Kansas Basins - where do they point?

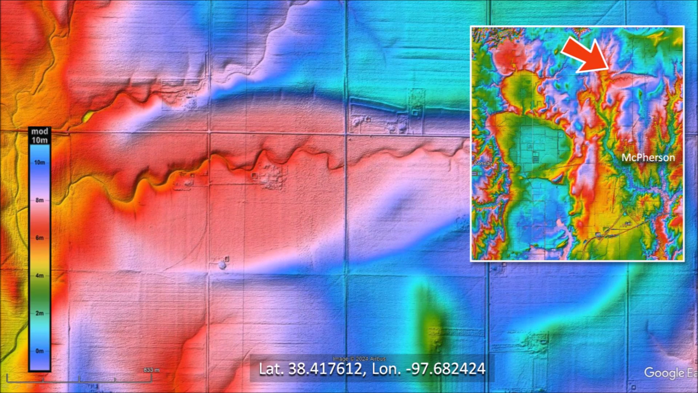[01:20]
The inside of this image shows the location of a basin 5 kilometers north of McPherson, Kansas. The east and west portions of the basin rim have been washed away by a creek that runs through the middle of the basin, but enough points can be selected on the north and south part of the rim to fit an ellipse. The ellipse has a length of 1,671 meters, which is just over one mile.
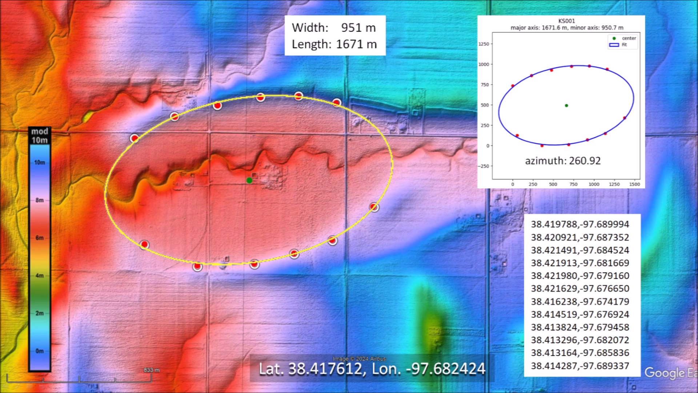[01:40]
The eastern part of this basin has been completely washed out by a confluence of several streams and the rim does not have a smooth shape. It is difficult to select points along the perimeter of the basin when the rim has been badly eroded.
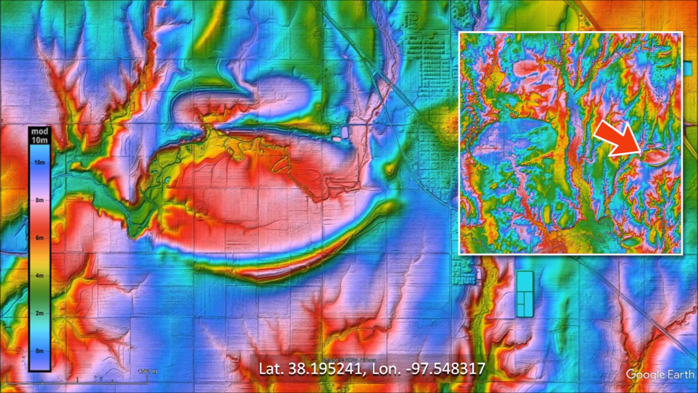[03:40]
As in a previous example, the east and west portions of the rim have been eroded by a stream that crosses the basin. The points selected along the north and south margins of the basin can be fitted with an ellipse, and all the points fall along the path of the ellipse. The basin has a length of 2,967 meters, which is 1.8 miles.
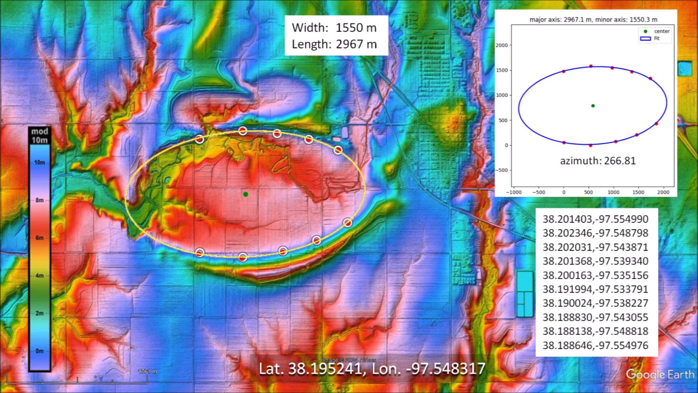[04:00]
Notice that the azimuth of the basin is 266.8 degrees, which is very close to an east-west orientation.
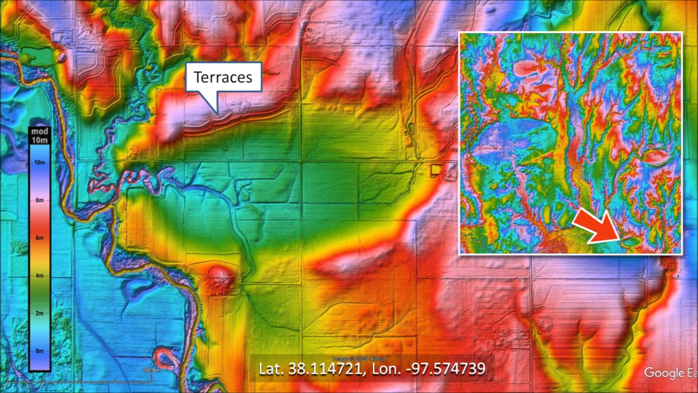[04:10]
The north side of this basin has some man-made terraces for erosion control that have destroyed the rim. There are also four breaks in the rim from water drainage.
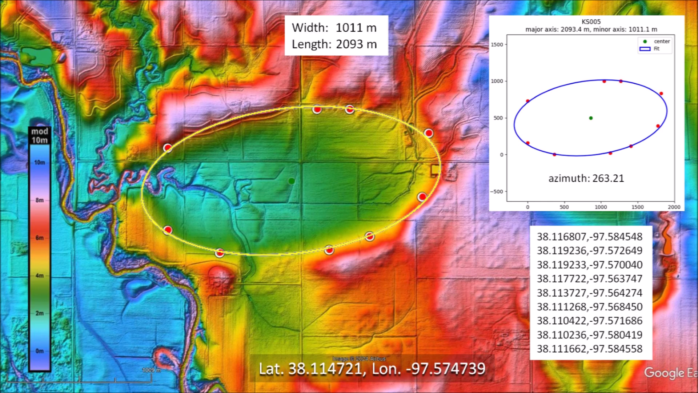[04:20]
I selected points along the perimeter of the basin, avoiding the breaks in the rim and the man-made terraces. This basin has a length of 2,093 meters. A satellite image of the same area shows that LIDAR is indispensable for the study of the impact basins.
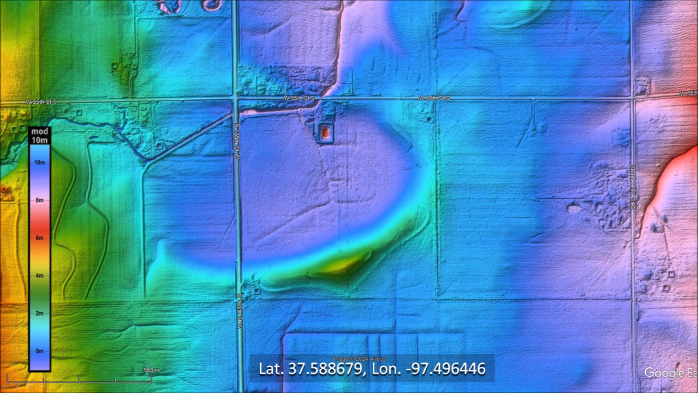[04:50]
We can only select points along the east and south portions of the basin, where the rim is well defined. The basin has a length of 1,146 meters.
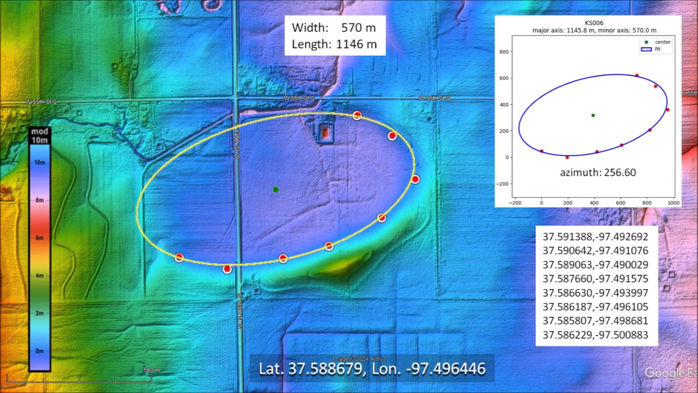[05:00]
The second basin west of Wichita is highly eroded. The basin can probably be fitted with an ellipse, but the rims are very degraded in a large part of the basin
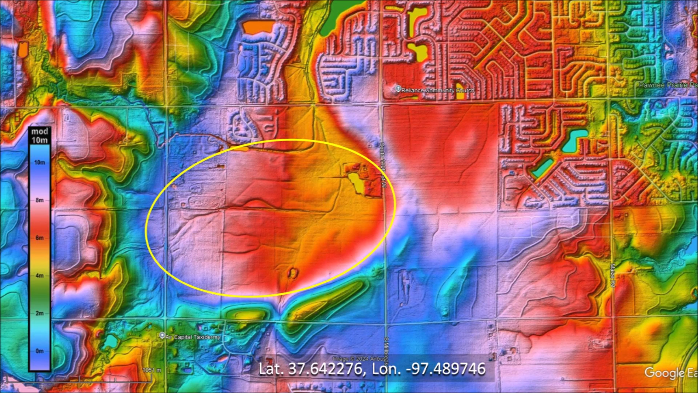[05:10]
and it is not possible to select points on the rim with confidence. This is one basin that we have to skip. Approximately 5 kilometers south of Spearville, Kansas, there is another elliptical basin.
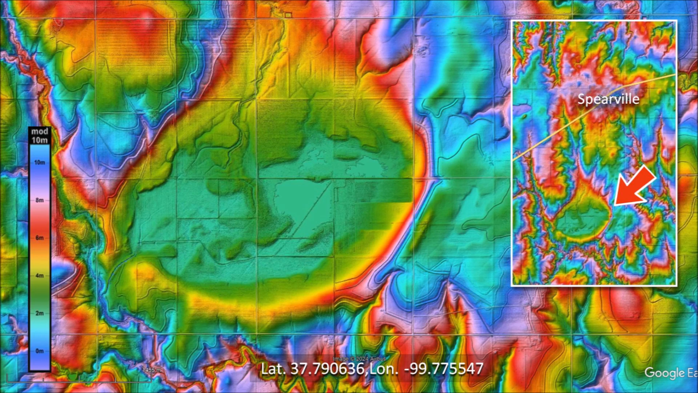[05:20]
We select points along the perimeter, where the green color of the center of the basin transitions to yellow.
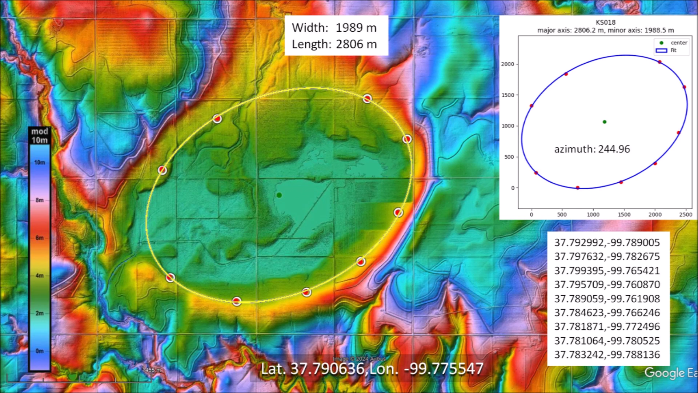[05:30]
This basin has a length of 2,806 meters and it is oriented more toward the north than the other basins that we have examined. About 10 kilometers southeast of Kinsley, Kansas, there is a basin with a well-defined southern rim.
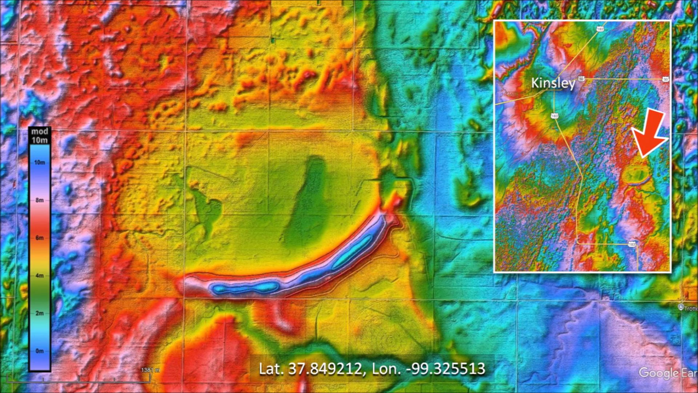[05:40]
The transition of the yellow to orange colors in the colorized topography makes it possible to outline the basin.